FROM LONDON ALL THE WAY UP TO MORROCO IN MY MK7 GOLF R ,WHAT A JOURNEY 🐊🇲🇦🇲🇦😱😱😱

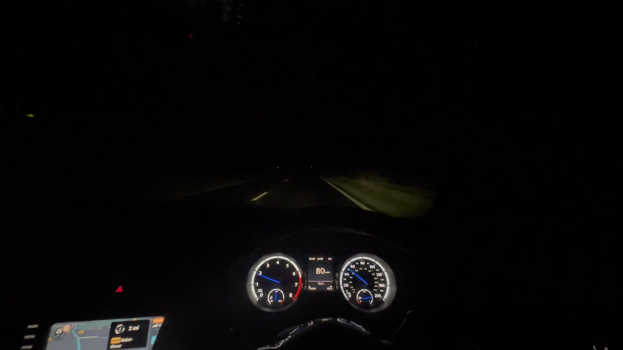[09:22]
Guys, you can see the same as me. I can't see nothing. Wallah, darkness. People in the roundabout giving priority to the other side. People violating my man here. And I'm not seeing nothing. Man says 70. But yeah, I changed. Obviously, I put kilometers instead of miles. But bro, man's kind of lost still. And it's raining, guys. Wallah, it's raining a lot.
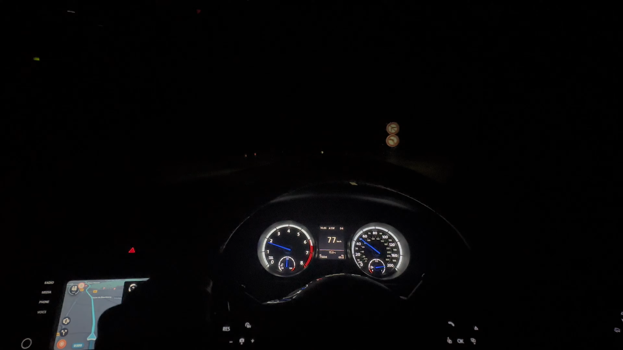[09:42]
And it's dark. No even one light apart from my beautiful headlights. Alhamdulillah. And man's just... Man's going, fam. Man's going, bro. Wallahi, bro, this is mad. I should have came in the like in the morning, early settings or something. Cause, bro, nighttime, peak. raining, peak. But alhamdulillah, inshallah, we get safe. I couldn't record anything when I was obviously getting out from the ferry because it was everything too fast, people driving, this and that. I didn't know what to do, didn't know where I'm going.